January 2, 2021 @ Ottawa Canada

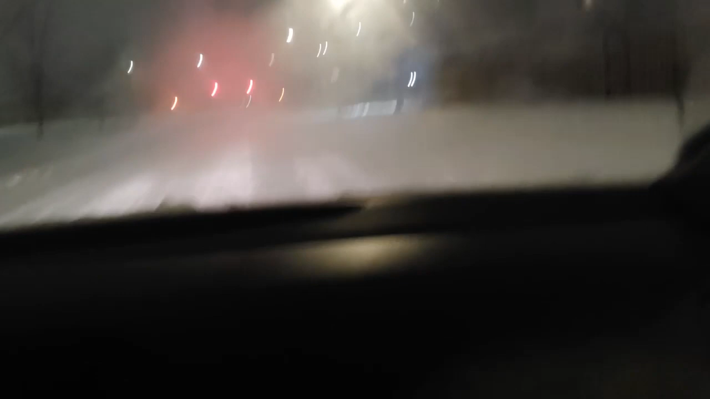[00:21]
Talagang halos hindi mo makita ang daan. Kung minsan wala kang sasakyan, maglalakad ka dyan sa sobrang lamig. Lalo na kung mahangin, talagang tsaga-tsaga ka. Ganyan pong ka hirap dito, lalo na pag mga snow na.
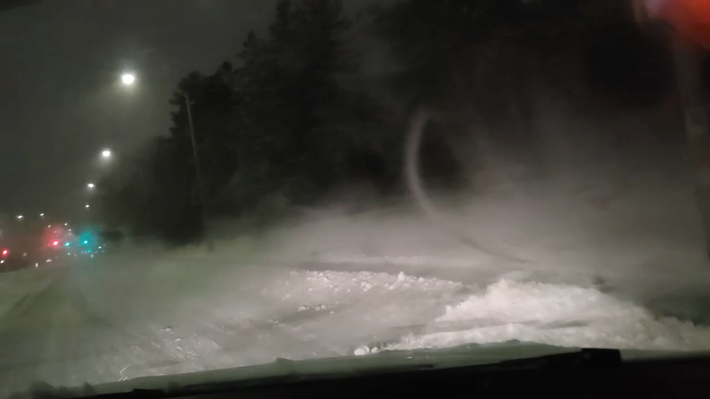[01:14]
Kaya po sa mga gustong pumunta dito, ito po yung ano, mararanasan nyo. Talagang tsaga-tsaga para lang makapunta sa trabaho.